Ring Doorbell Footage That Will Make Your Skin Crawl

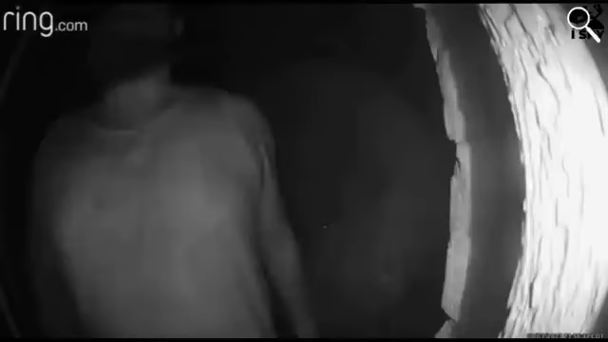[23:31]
In this amusing clip, we find ourselves witnessing a comical case of mistaken identity. A man, seemingly lost, approaches a house with the intention of entering.
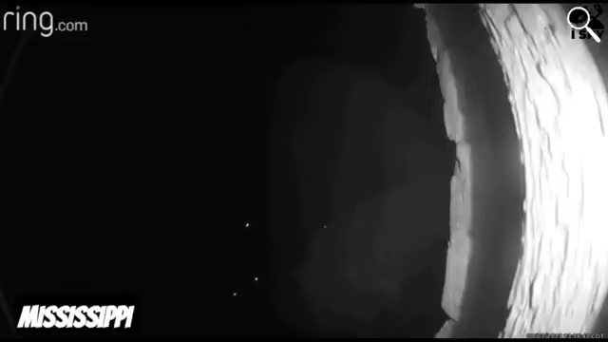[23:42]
However, as the homeowner approaches the door, the man's facial expression quickly changes, and he realizes his error.
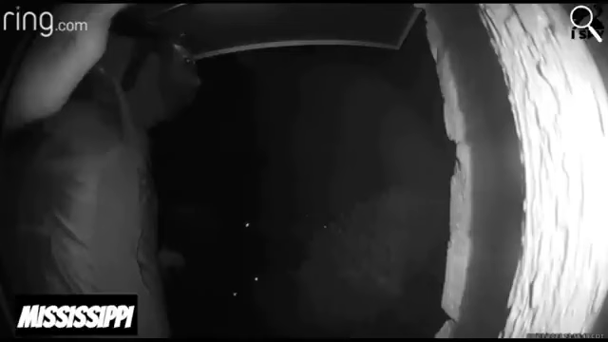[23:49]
It becomes evident that he has targeted the wrong house entirely.